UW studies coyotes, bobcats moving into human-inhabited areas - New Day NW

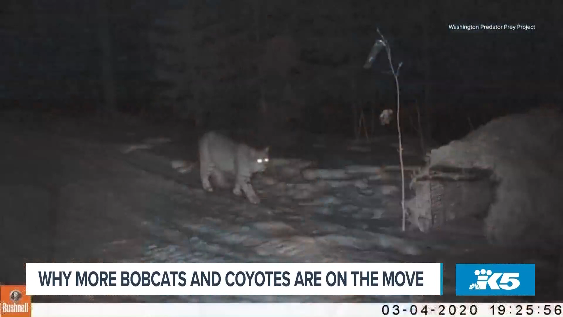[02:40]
can tell where they're moving around the landscape. So we could see where the wolves and cougars were moving and where the coyotes and bobcats were moving. Oh my gosh.
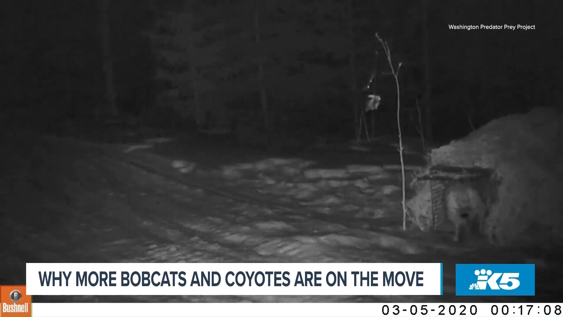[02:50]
Sorry, I get distracted. It's hard not to see. Oh, and then so they go to the toy or the food essentially and then they get trapped. That's how they get the collars on them?